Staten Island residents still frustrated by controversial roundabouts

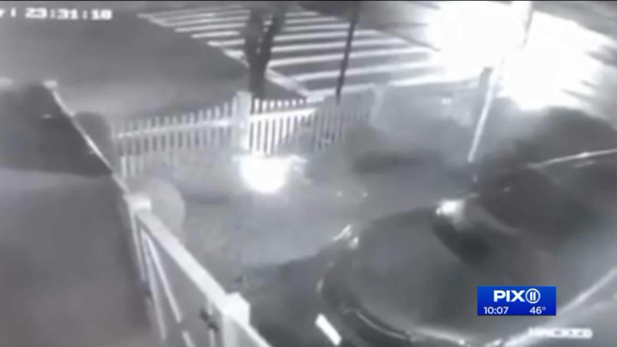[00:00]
The guy who was hit flew into my car, knocked my car back about six feet,
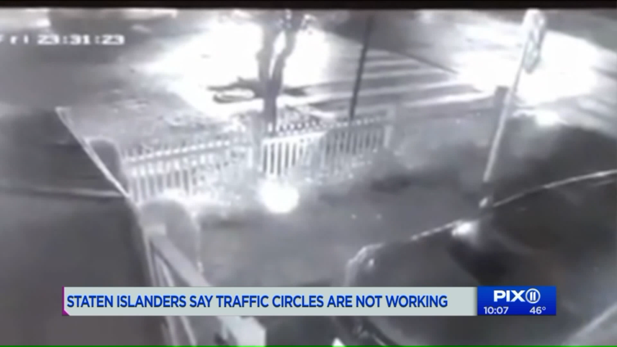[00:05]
and the other guy continued and he ended up on my front lawn.